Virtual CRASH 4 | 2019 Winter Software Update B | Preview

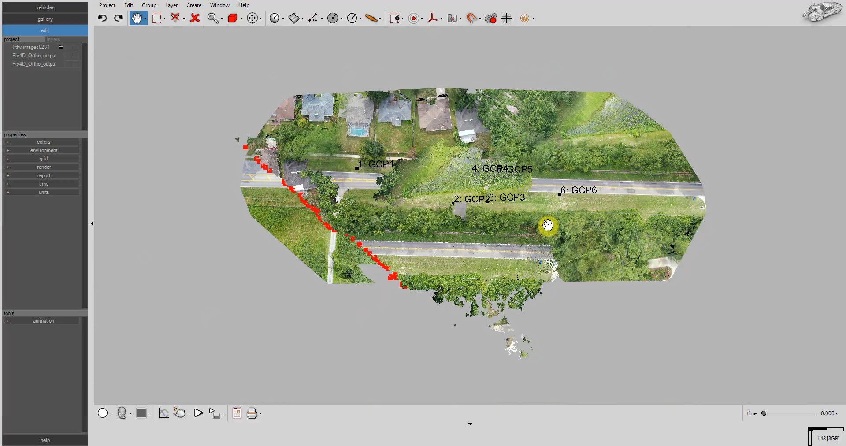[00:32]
Notice all of your tiles are automatically grouped together.
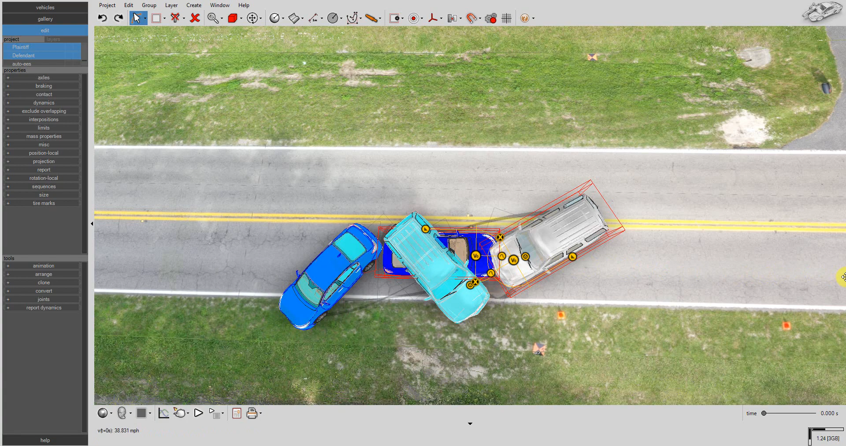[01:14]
Here, for each vehicle, we'll draw the pre-impact trajectory path, for the kinematics tool to use.